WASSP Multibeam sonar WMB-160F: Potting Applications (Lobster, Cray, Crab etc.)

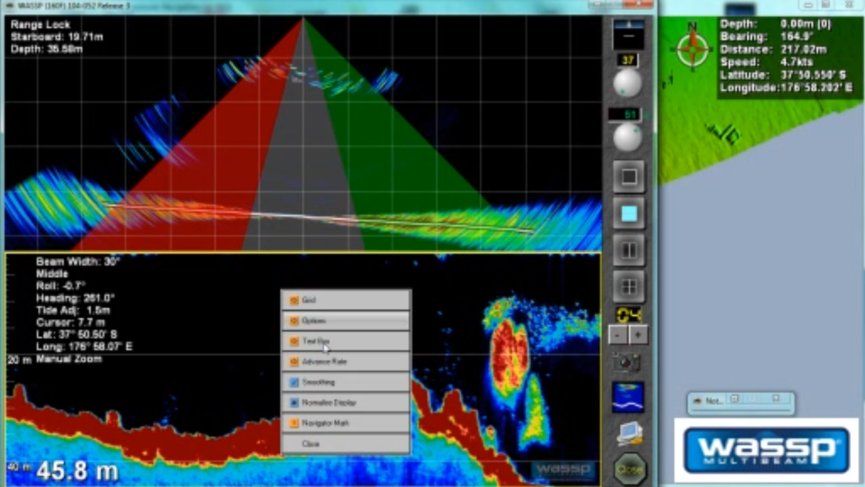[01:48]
So you can see, while our swath is 120 degrees, we can actually select a triple beam view and view three areas of the water column below the vessel. So I'll turn on the triple beam again. Now what's interesting is that I don't actually have to use this predefined view that we have here. I can actually change that.
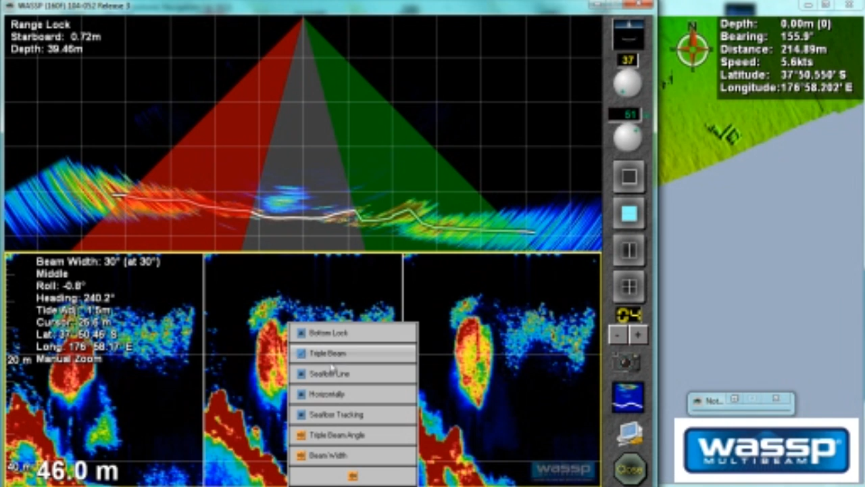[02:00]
So I'm now going to go into my options, and I'm going to say I want to look at a pretty narrow field of view. So I'm going to change this down to five degrees, and my beam width down to five degrees. So now I'm looking at a very narrow area below the boat, maybe 20 degrees.
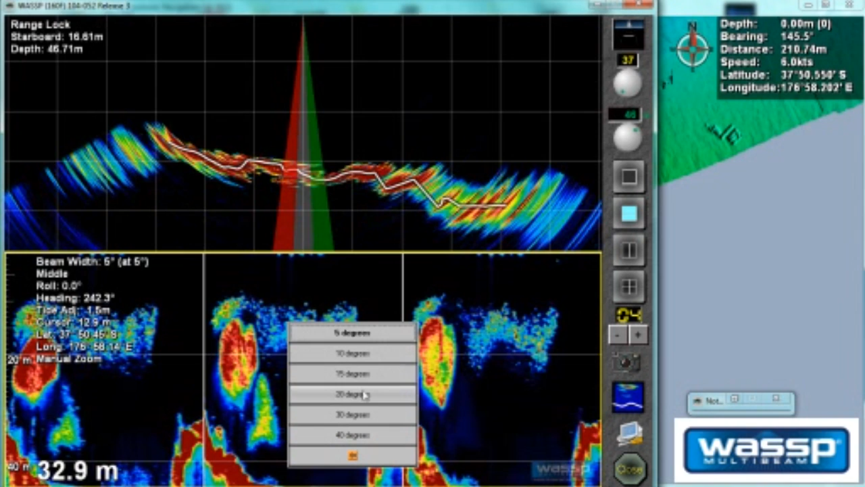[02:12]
There you go. So I'm looking 20 degrees out. And as you saw before, the beams can overlap if you want.
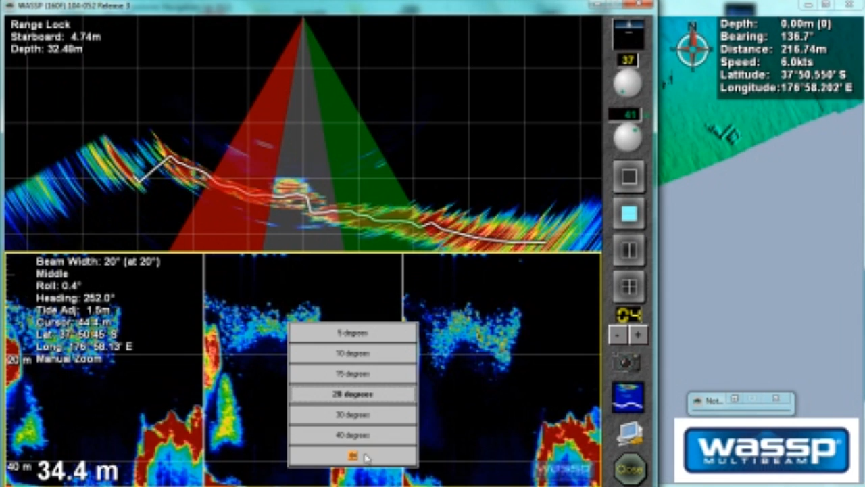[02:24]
And then whatever is occurring in this beam comes through over here on the port side. Anything in the center beam comes through in this window. Anything in our starboard beam falls through over here. Always new information on the right-hand side of each of these three screens. Now, this is really, really important for giving us real information, real-time information, acoustic information, where the schools are, if you're looking for fish, but in this application where the seabird is, the terrain is for targeting the areas we're going to lay our pots, etc.
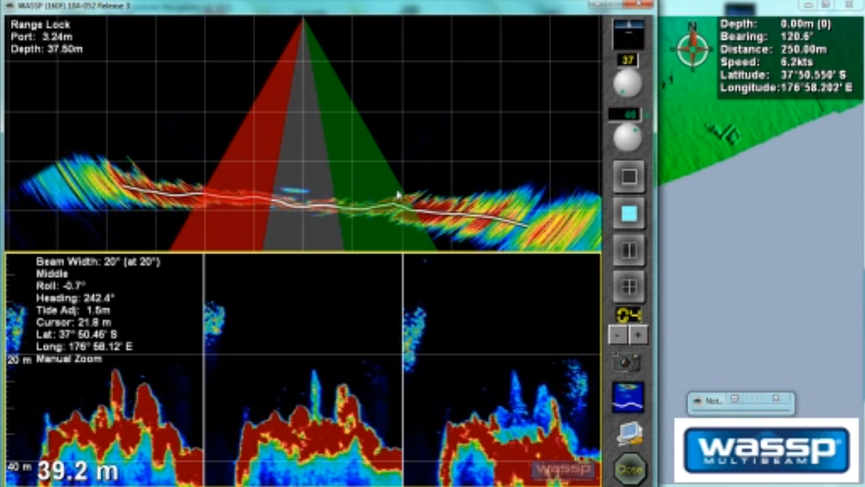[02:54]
So what we've done is we've got here our navigator software, which takes everything to a new level. Using the acoustic data, the fish-finding data that was gathered on the previous screen we just looked at, we can now actually render our own maps of the seabird. And these can be viewed in 3D or 2D.
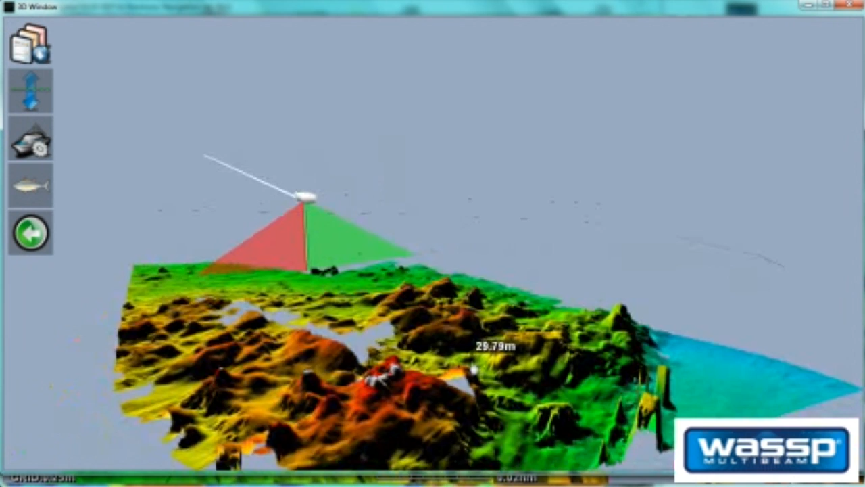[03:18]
The areas of grey are areas that we've not mapped. And the areas we have mapped come through in shapes and colors. You can see the area of grey through here. This is where our swath, our 120-degree swath, didn't quite line up with the previous map. So we could pass it back through the middle and fill that in.
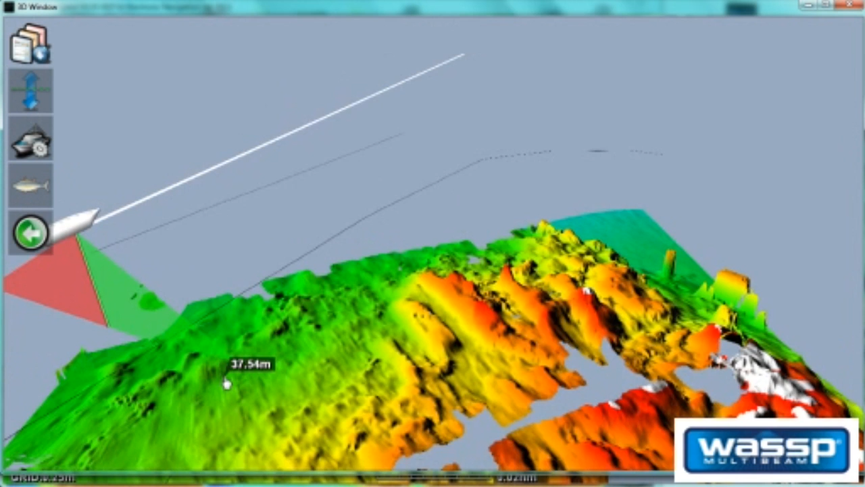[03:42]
In terms of detail, the maximum level of detail you can attain with the navigator software is accuracy down to a quarter of a square meter. And those of you who have done a bit of fishing on these sort of terrains, you might have sent a diver down or gone down yourself and noticed that while the bottom was real craggy,
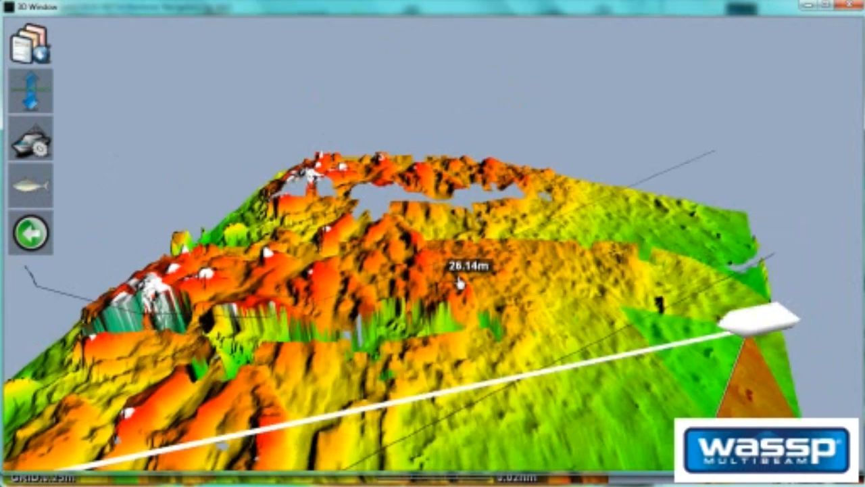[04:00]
traditionally your sounder showed it as quite a rounded, approximate sort of lump, you never got this sort of detail. And really WASP is the only system on the market that delivers this kind of detail. And that's all achieved through those 112 beams that we generate across our 120-degree swath. So each beam is just over one degree in angle, which means that we know exactly what's going on in each of those quadrants to give us this kind of detail,
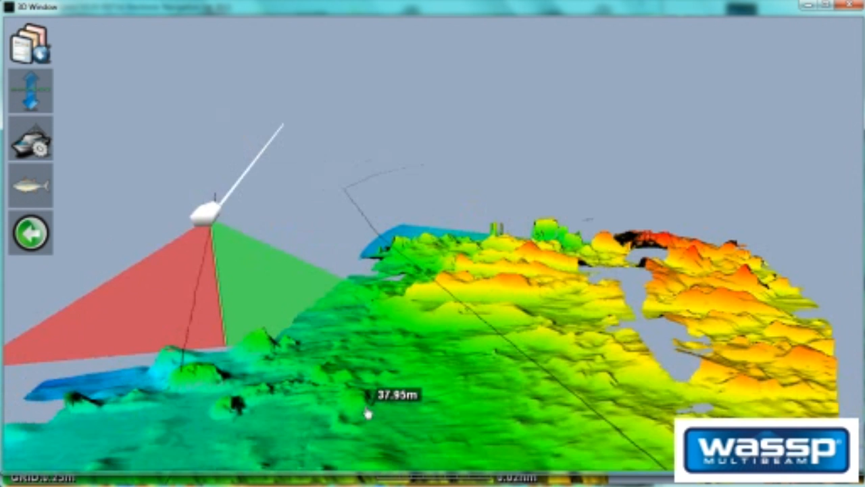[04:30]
which really is impressive. So this is exactly what it looks like out on the boat running live. Now what I haven't shown you is we also have other acoustic information coming through, which we can filter out or on as we prefer. And that's in the form of fish, water column targets. So here you can see the fish as we passed over them in 3D. And the colours correspond in the same way as a conventional sounder in our WASP in terms of the intensity,
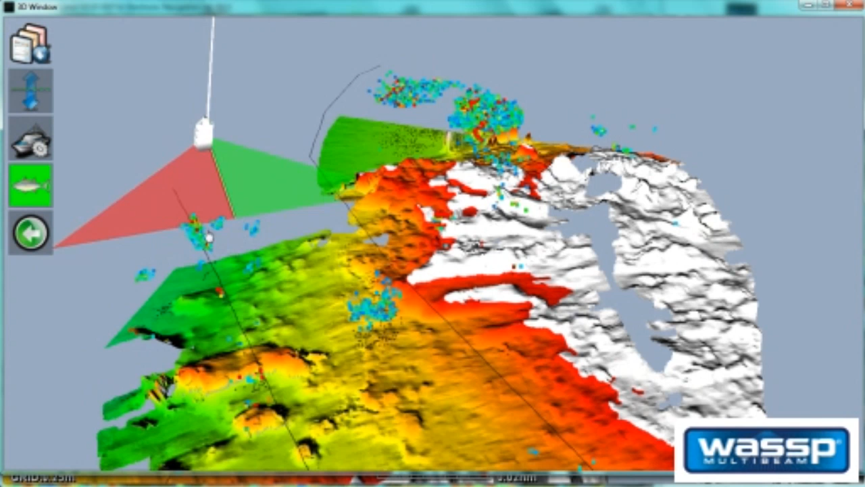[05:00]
the darker, the reds, your stronger echoes through your yellows and greens to your blues being weaker.
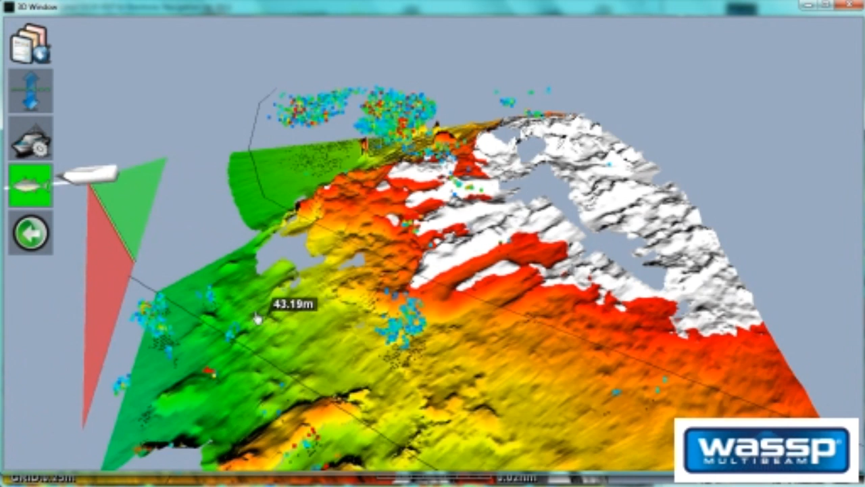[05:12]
And all while this is going on, I'm hopping between two screens, but a typical installation would have dual monitors, one monitor running this navigator program, which shows the information in either 2D or 3D.
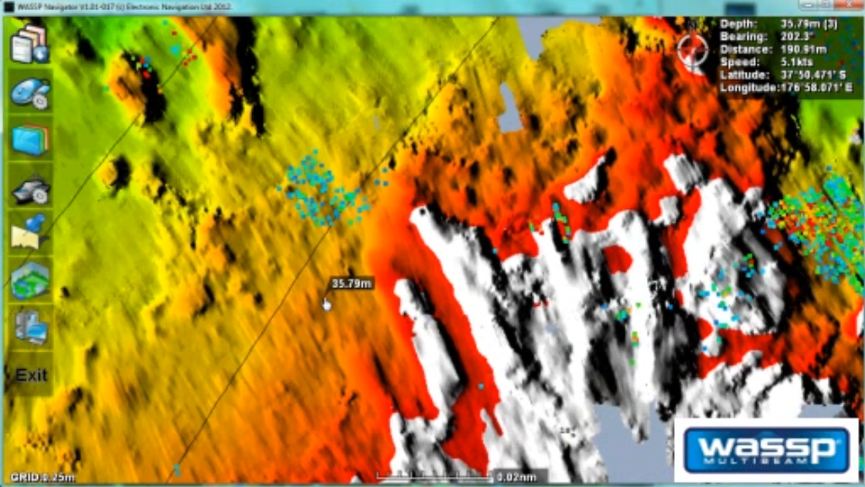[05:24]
I'll just send it back on our ship again. And the, so that would be one display and the other display monitor would normally be showing this information, which gives the skipper the real lifetime acoustic data.
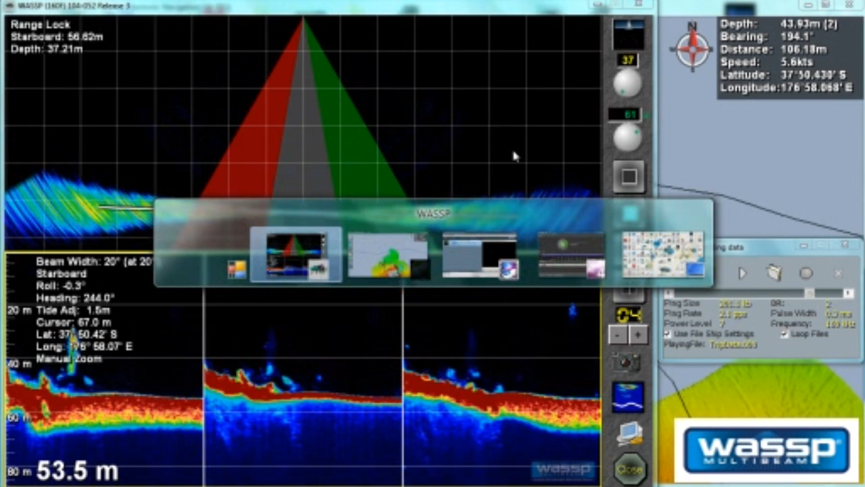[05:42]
Now, as we're heading on to some slightly flatter terrain here, I want to show you a cool feature we've got. I'll turn the fish off for a second. Right now we've been looking at colours, and those colours can be identified and scaled.
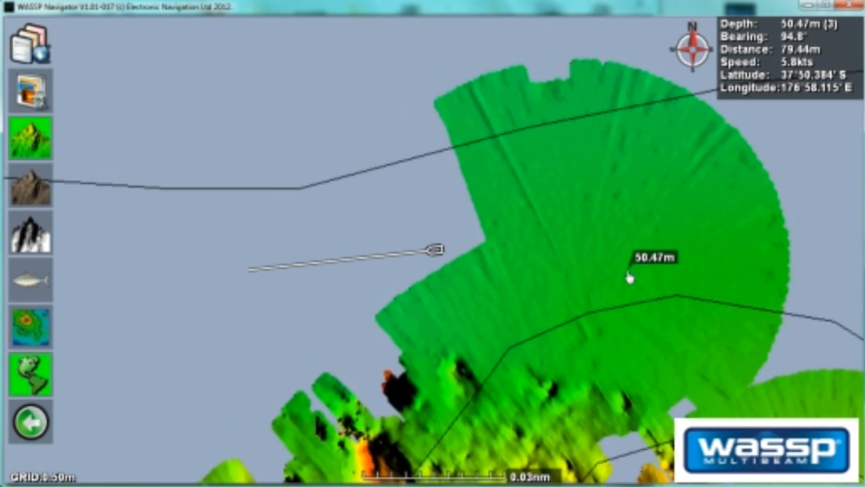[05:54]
On screen: depth 50.47 m, speed 5.8 kn
So, at the moment we've got our colour setting on automatic mode.
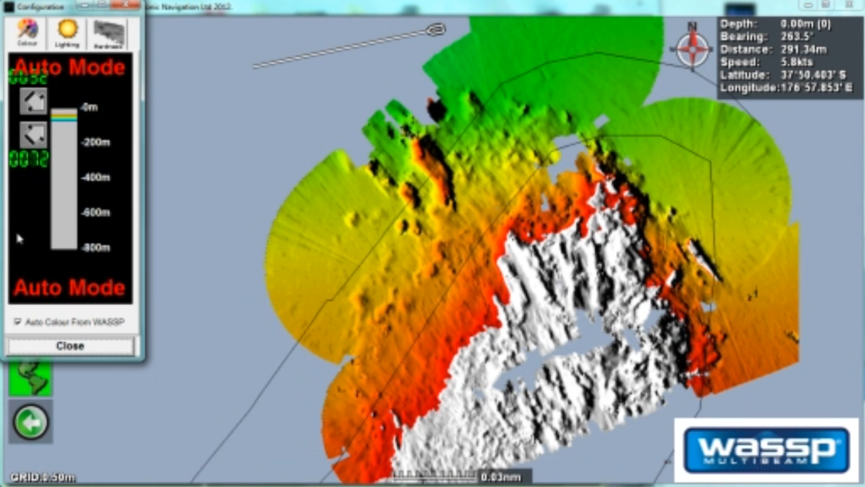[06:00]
On screen: depth 0.00 m
I'm going to change, select to the WASP, I'm going to change it to manual. And I can now start to target specific depths. So, I'm going to bring my colour range right in. And you can see that I can target, so I'm currently targeting between,
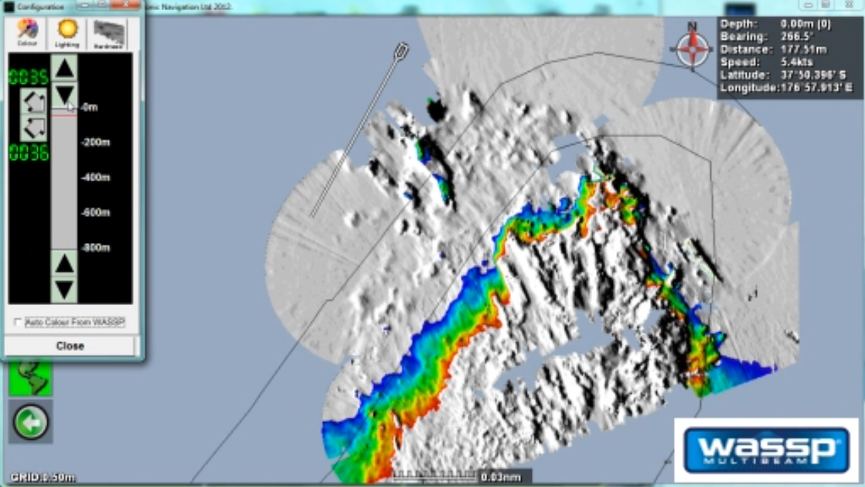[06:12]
On screen: depth 0.00 m
now I've got a target between 35 and 36 metres deep. One metre difference. And it now only colours just that band. Anything below, shallower than 35 metres will be grey. And anything up here, anything deeper than 36 metres will be grey.